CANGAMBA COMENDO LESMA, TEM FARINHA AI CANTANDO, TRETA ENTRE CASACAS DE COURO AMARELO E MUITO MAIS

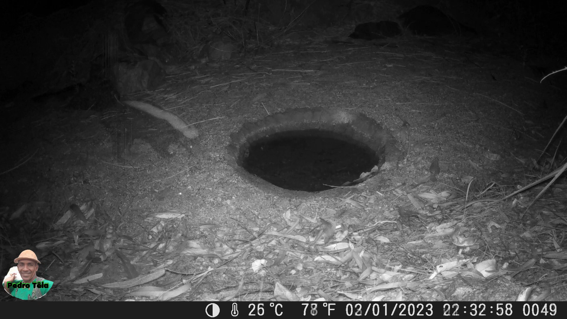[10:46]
No segundo momento, ele encontrou uma lesma e comeu ela ali mesmo.
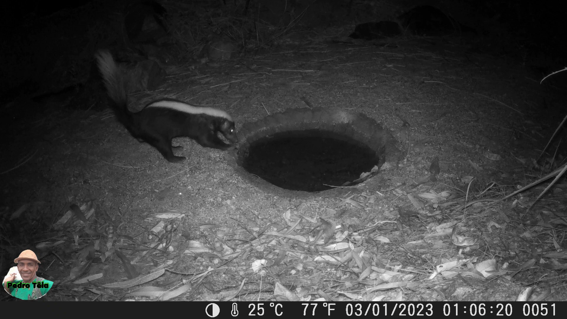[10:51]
Logo depois, foi beber água. Os Twins encontraram a piscininha. Essa é a primeira vez que eles chegam aí.